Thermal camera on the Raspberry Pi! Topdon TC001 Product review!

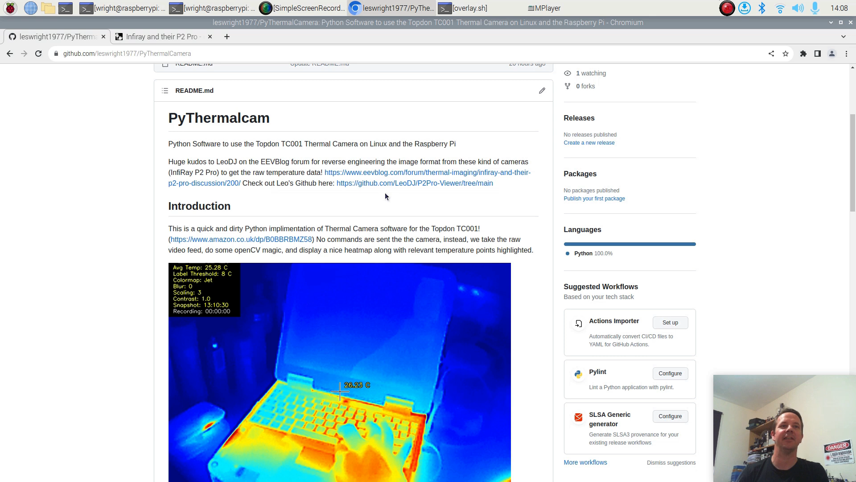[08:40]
So along to the intro real quick this is a quick and dirty Python implementation of thermal camera software for the top-down TC001.
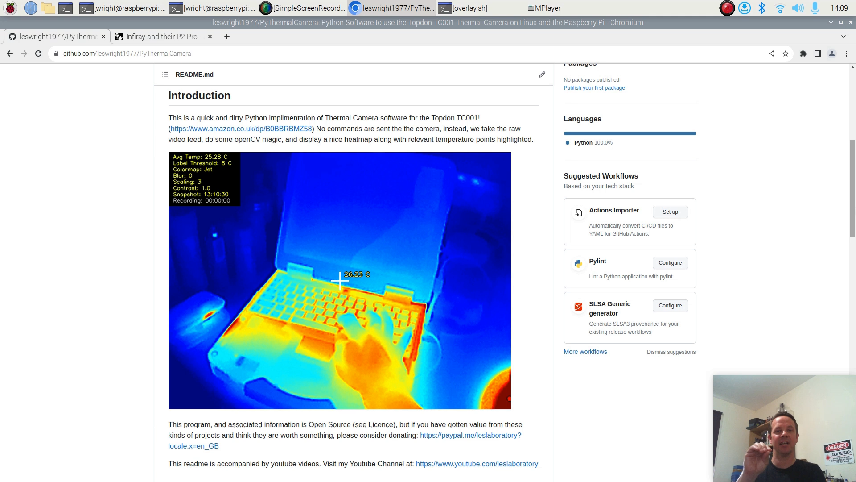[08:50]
It doesn't send any of the special commands to the camera itself it just receives raw data does some OpenCV magic with it and presents it in a usable way. As for the features I've implemented I've tried to implement as many of the nice features from the app as possible so here is a short list.
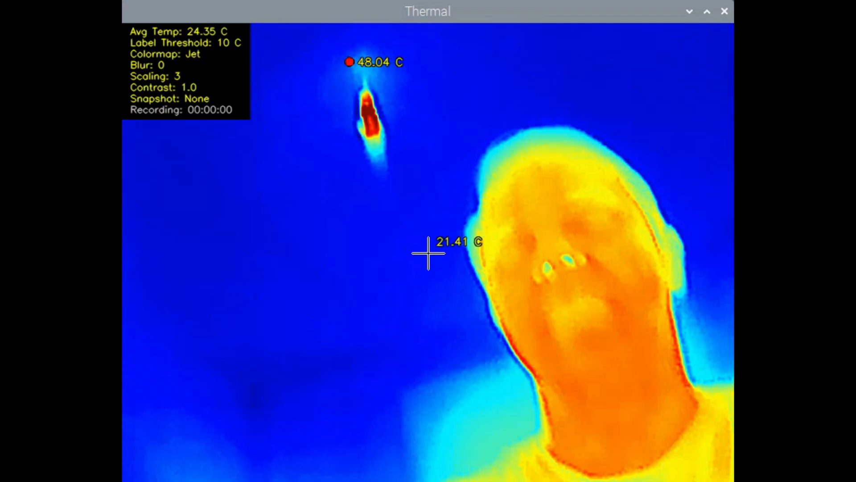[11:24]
On screen: spot 21.41°C, max 48.04°C
So we'll just take our first look at the thermal camera on the Raspberry Pi. As you can see the frame rate is pretty decent.
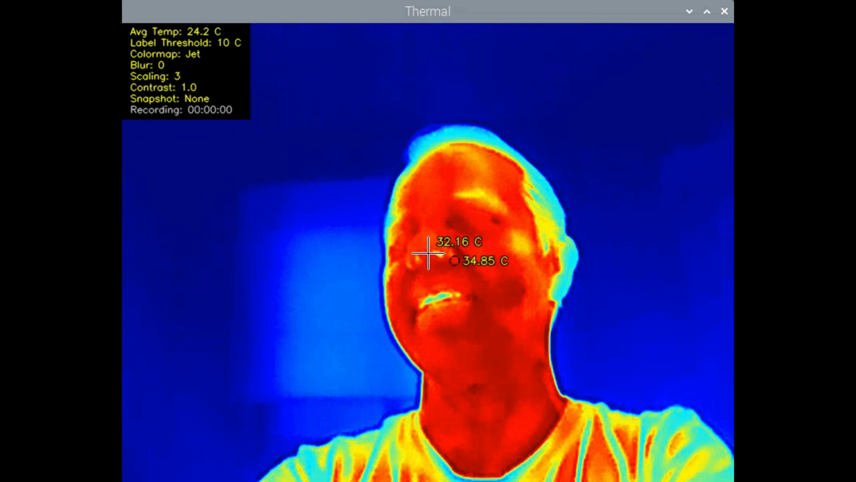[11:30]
On screen: spot 32.16°C, max 34.85°C
We've got the average scene temperature is 24 degrees. I measure about 33 odd degrees. If I point it up at the ceiling we can see that my LED light is actually running at 71 degrees.
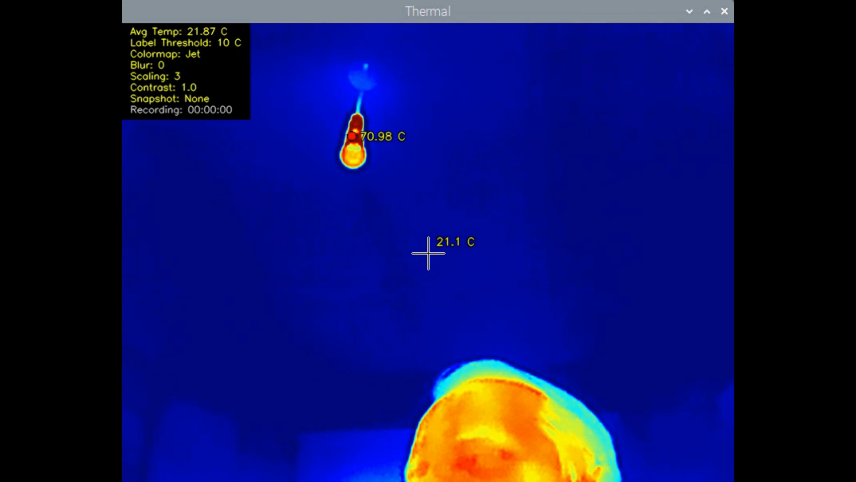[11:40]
On screen: spot 21.1°C
That's unreal. I thought these things were supposed to be energy efficient and it's pumping out watts of heat into the room. Anyway, there we go.
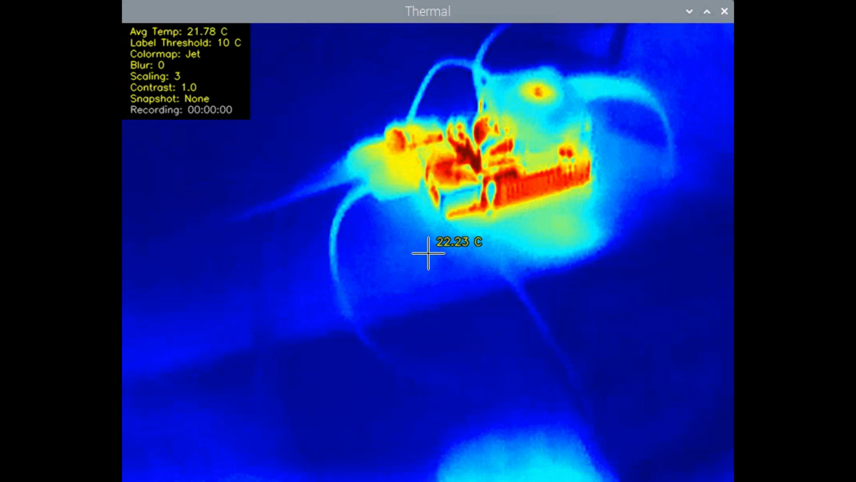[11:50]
On screen: spot 22.23°C
So let's have a look at the Raspberry Pi and we can see it's running at about 40 degrees which seems fairly reasonable.
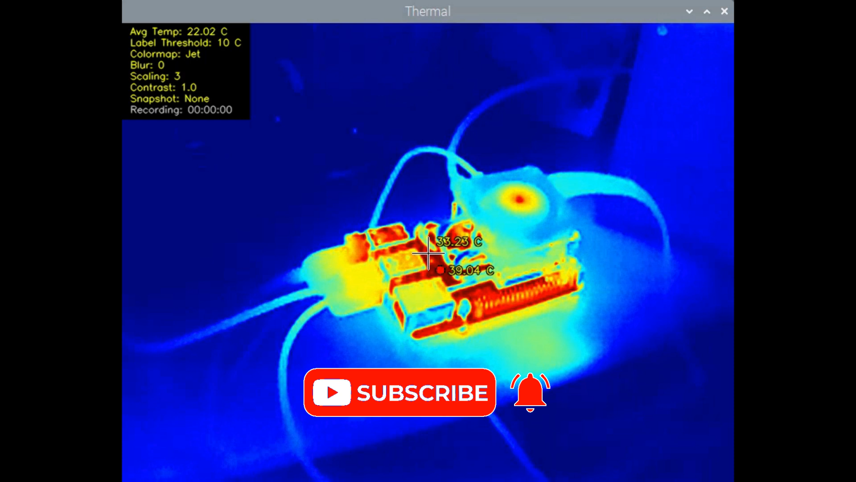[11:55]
Excellent. If I press the M key we can cycle through the available colour maps.
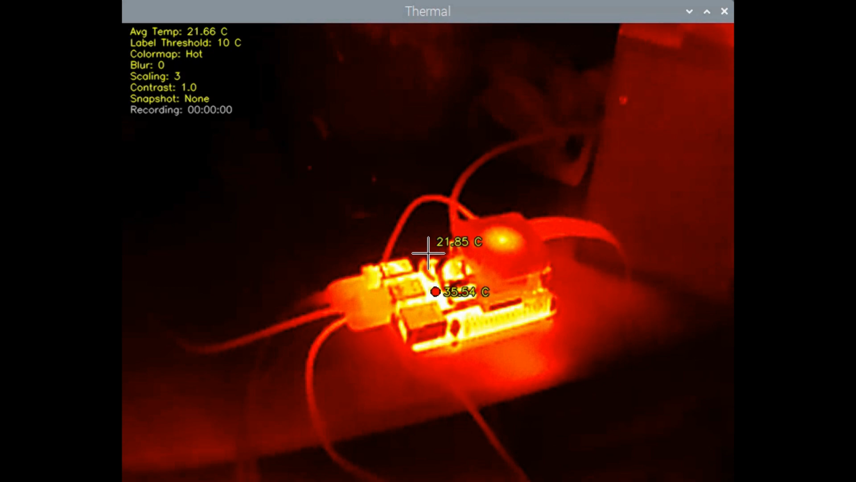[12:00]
On screen: spot 21.85°C
So there's the hot colour map. There's magma, inferno, plasma, bone,
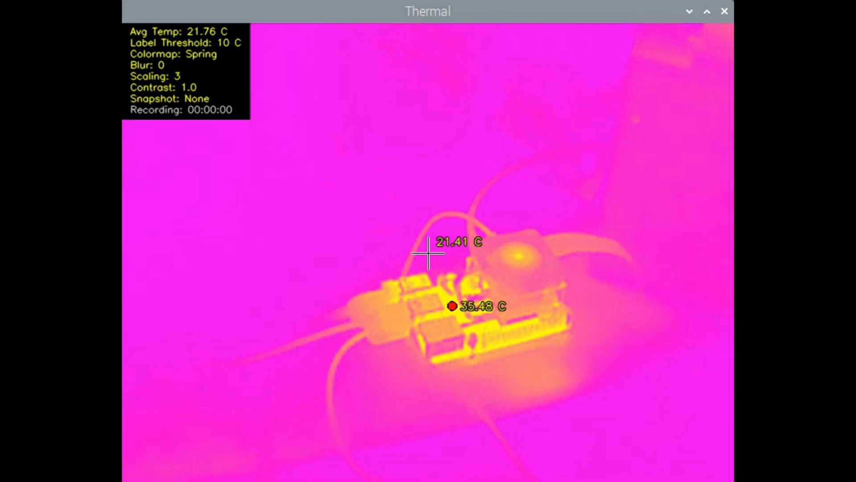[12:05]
On screen: spot 21.41°C, max 35.48°C
spring, autumn, viridus, parula, inverted rainbow and then back to jet which is the default. Very cool. For this video I put a test rig on the bench which is basically a dummy load and right away spot the problem.
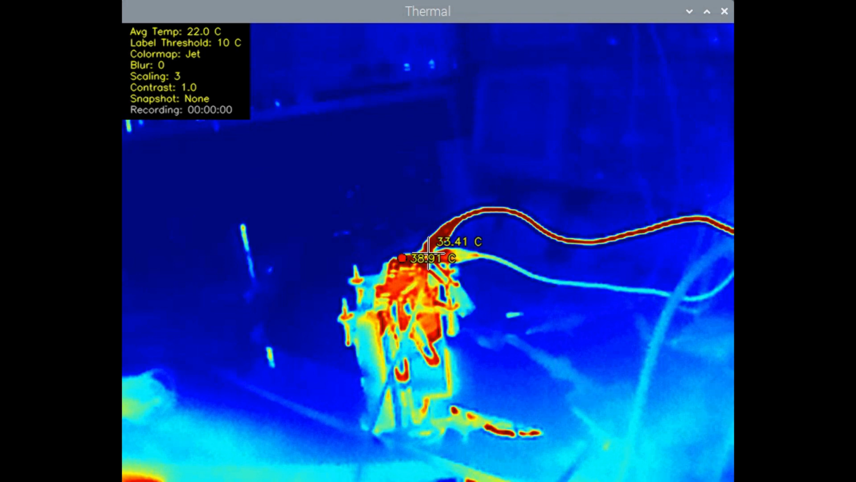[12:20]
It actually turns out that one of the cables that runs up to the power supply is actually faulty. It's hot all the way up and it shouldn't be. It should be just cool copper wire.
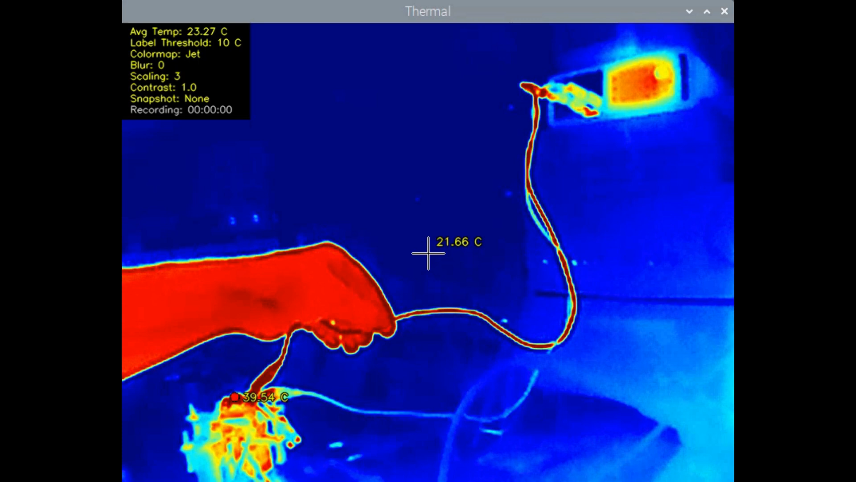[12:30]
On screen: spot 21.66°C, max 39.54°C
So that's going to need replaced. So already this thing is finding problems for me. Excellent. As with the rest of the colour maps you can vary the contrast on this thing which might help you to pick out hot spots or cold spots.
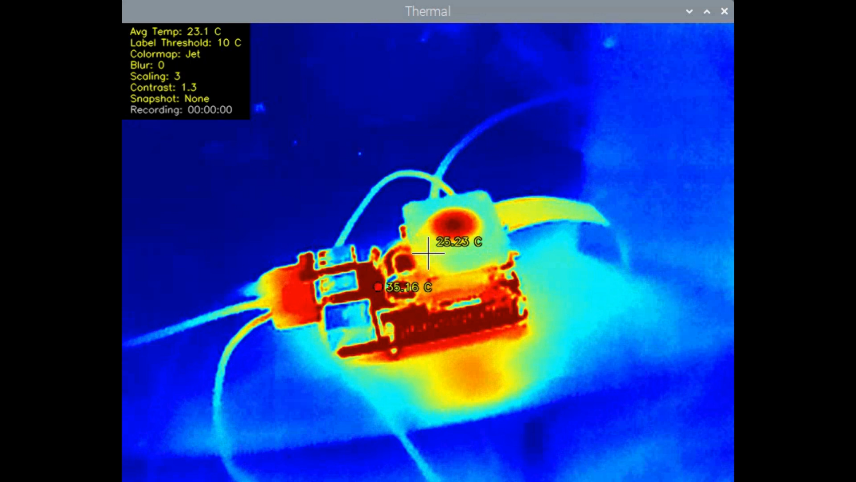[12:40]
Very cool. This doesn't actually alter the temperature data at all. It just changes the way the data is presented to you in the screen.
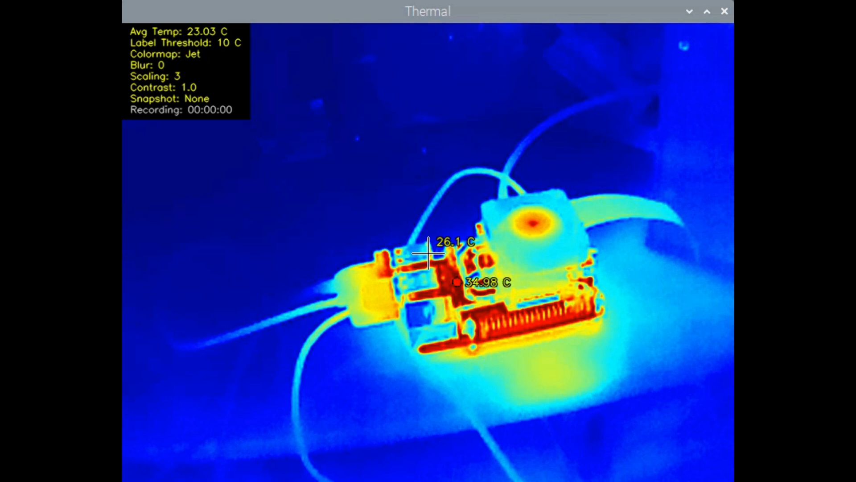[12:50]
Just because why not I've got some freezer spray here. So I'll spray it on the workbench.